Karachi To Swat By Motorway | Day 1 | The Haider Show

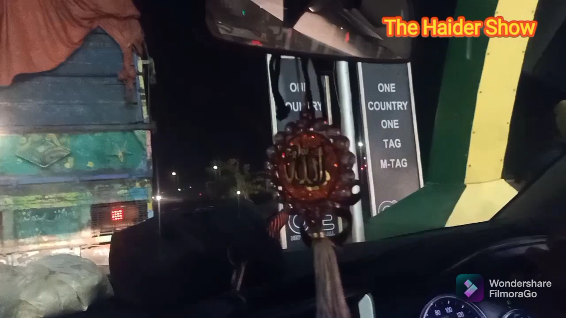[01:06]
ہم یہاں سے گزرے اور ہم یہاں سے گزرے اور ہمارا جو تھا اکاؤنٹ میں سے پیسے ڈیٹیکٹ ہوگا یہ آگے
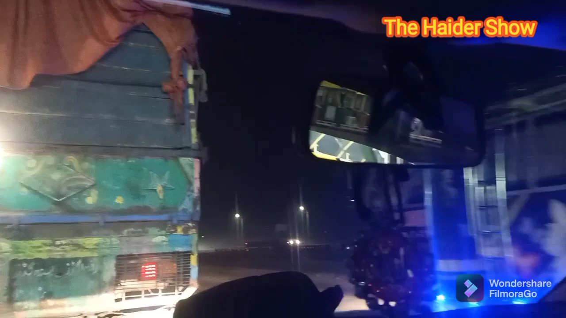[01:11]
اور ہم ہیدر آباد کی راز کر گئے اس وقت